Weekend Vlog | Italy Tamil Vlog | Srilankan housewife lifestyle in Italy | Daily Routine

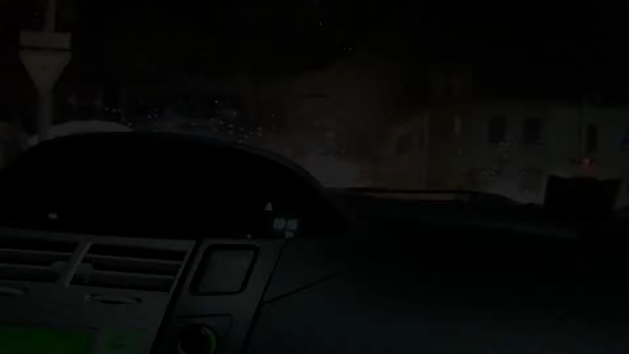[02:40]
இப்ப நாங்கள் கடைக்கு வெளிக்கிட்டோம். நேரம் 6:30.
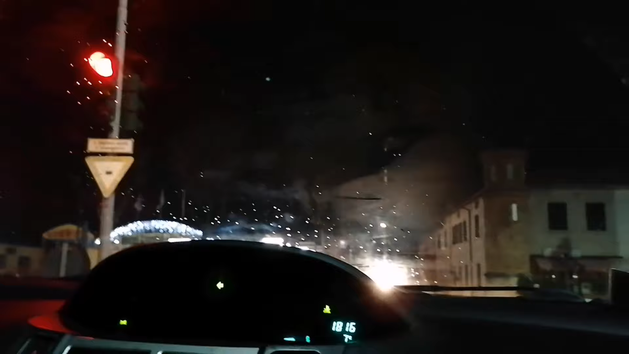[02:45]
இவர் வேலையால வந்த கையோட அப்படியே வெளிக்கிட்டாச்சுது. அந்த ஈப்பர் தோசானா கடை பாத்தீங்கன்னு சொன்னா 8:30 பூட்டிடும்.